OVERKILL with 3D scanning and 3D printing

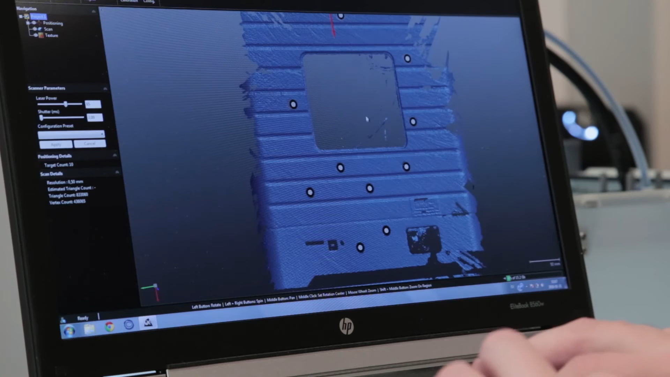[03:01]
The cool thing here is about those lines that you see that's actually no deviation at all with just visual.